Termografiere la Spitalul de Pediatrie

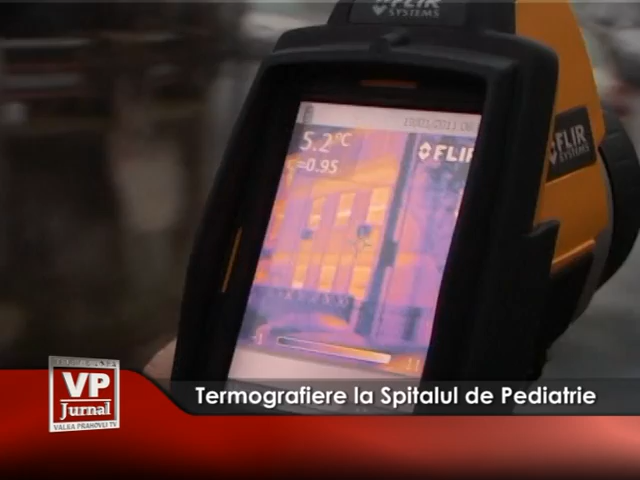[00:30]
On screen: spot 5.2°C
Pierderi, unde sunt punți termice pe suprafața clădirii, normal că e o temperatură mai mare și această diferență de temperatură
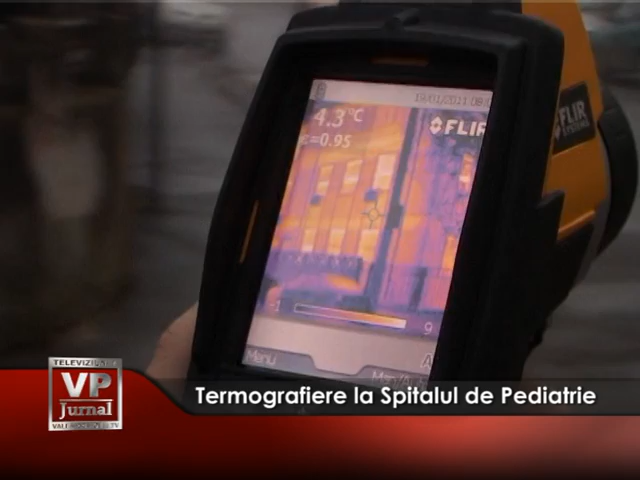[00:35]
On screen: spot 4.3°C
între pereții care sunt cât de cât
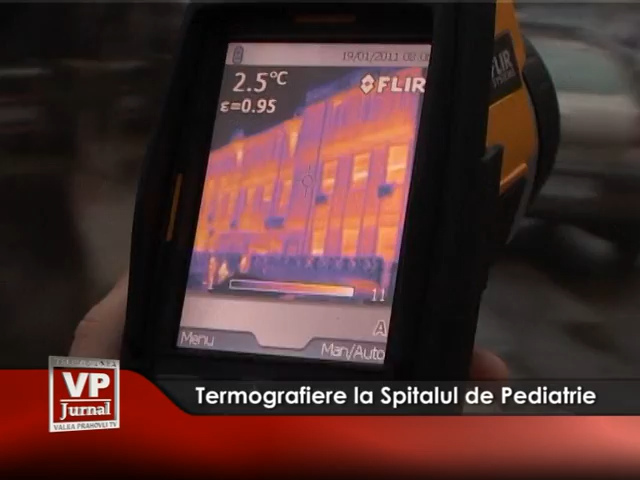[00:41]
On screen: spot 2.5°C
izolați termic este de 4-5 grade.